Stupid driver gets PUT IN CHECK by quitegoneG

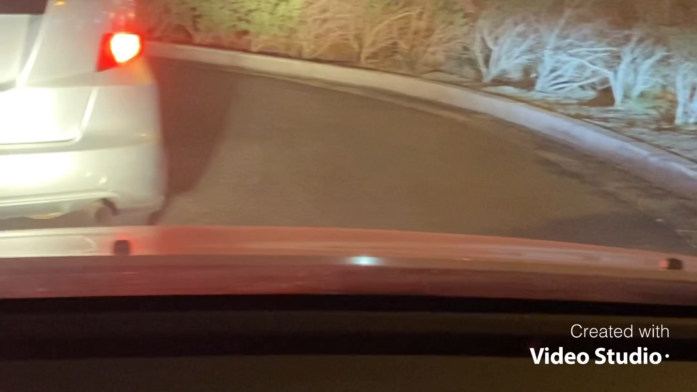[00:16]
He could be courteous of a driver. Either he's an absolute idiot or